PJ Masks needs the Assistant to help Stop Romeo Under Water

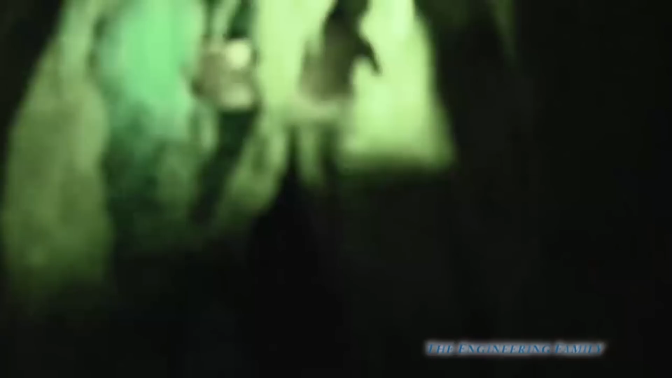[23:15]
Whoa. See it? It looks like a skull. This looks like an eyes and a nose and everything. Whoa.
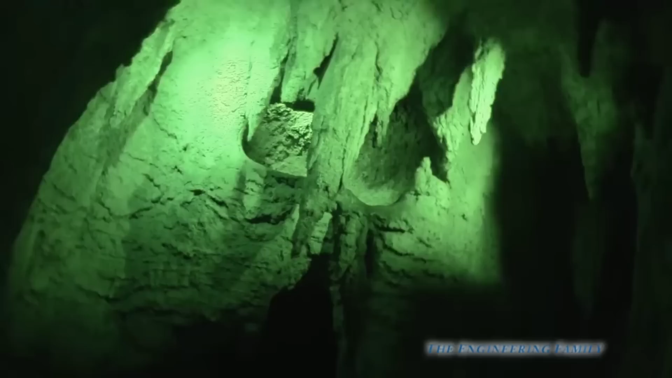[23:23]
I think I see eyes. You do? Let me see.
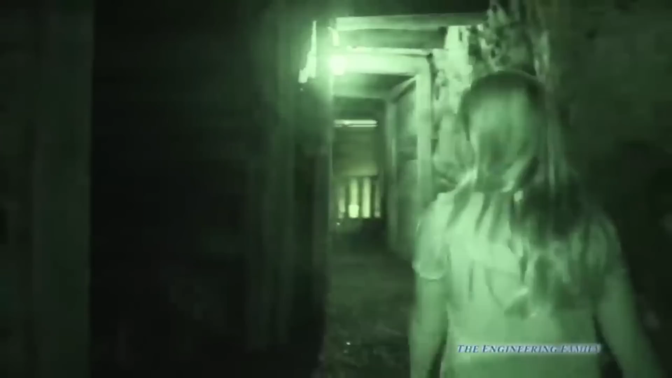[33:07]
Oh, there's a fork, so we could go that way. Or straight. Or that way. Let's go this way, okay?
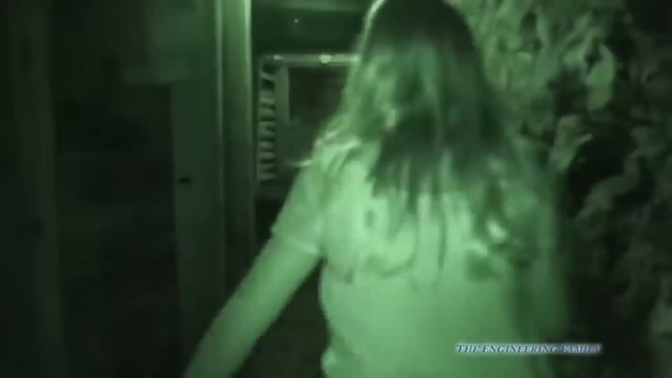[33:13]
Okay. Can't wait. So here we are.
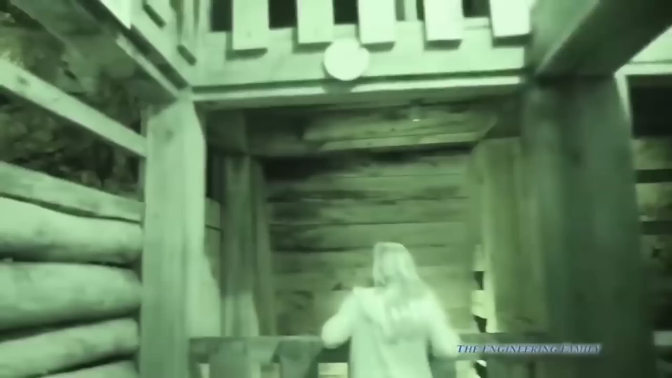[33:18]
Huh. Up here. Sky, Rubble. Ooh, we don't want to go up there. What over here? I think I turned the special light off.
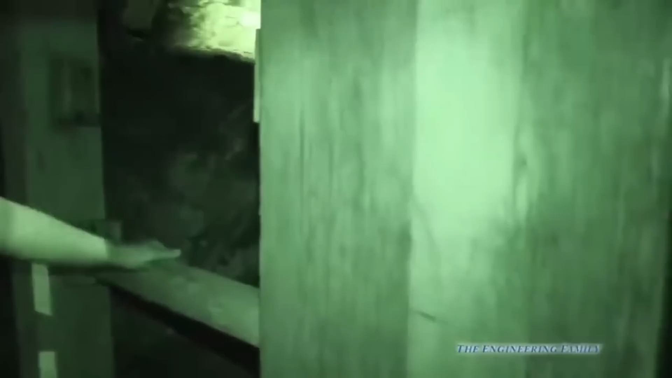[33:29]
There's a little bit more light in here now. Not in there. Not in there. There's only one place she couldn't be.
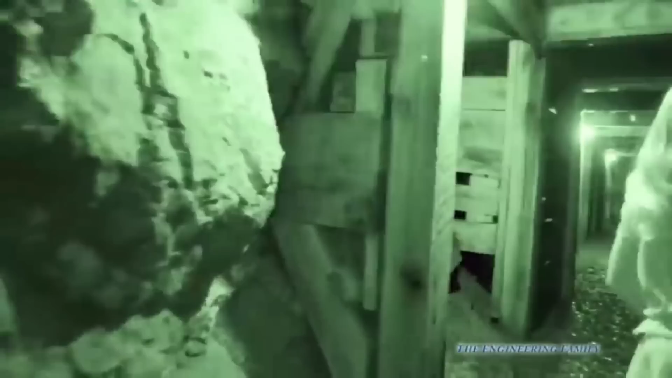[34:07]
Alright, so, Wonder where Marshall could be. I don't know, so slow down, let's be careful. Oh, right, because it's slippery. It's slippery. I wonder what's back here. Let's look back here. You think maybe under here? Wait a minute, let's look.
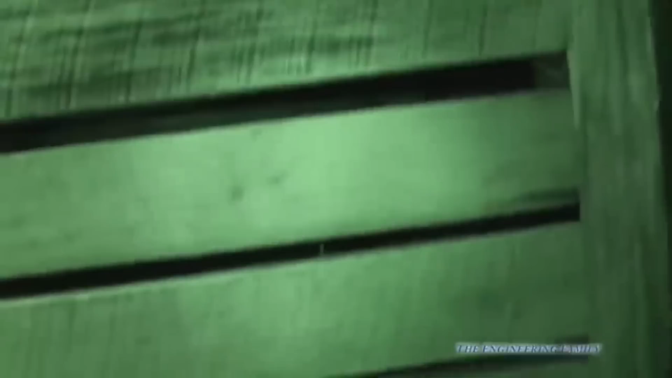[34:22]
Assistant. What's looking? You're going to look over this?
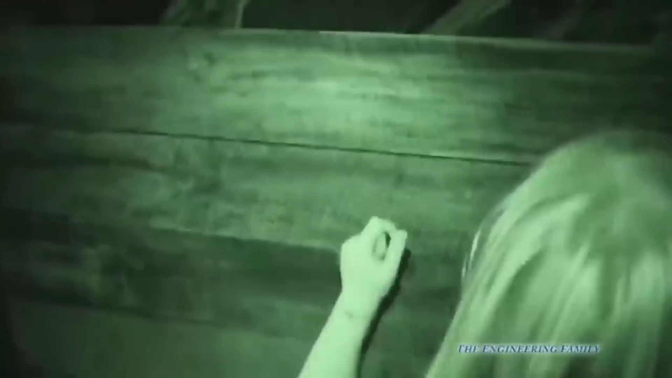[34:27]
Let me take the camera. People at home, do you see anyone back here? I don't. Alright, I think we can take our special light off now. All right, let's go.
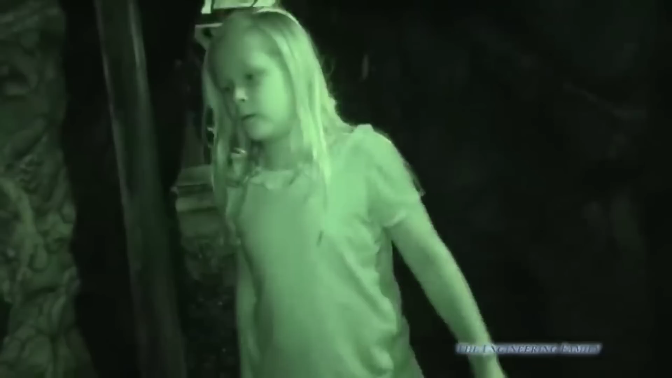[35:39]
He sure couldn't have. I don't know why. He has to be someplace. Maybe he's over here.
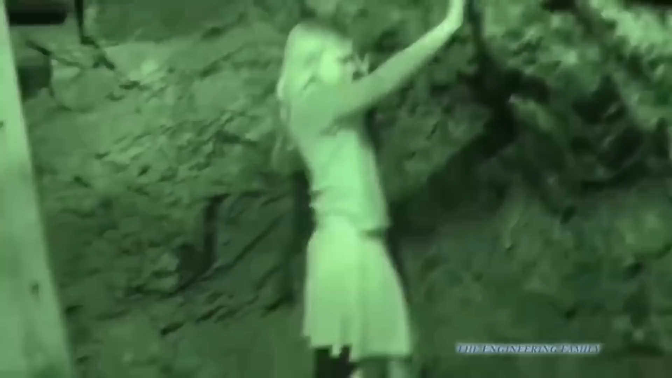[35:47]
I'm gonna turn my little special light off and we'll see. Not in here.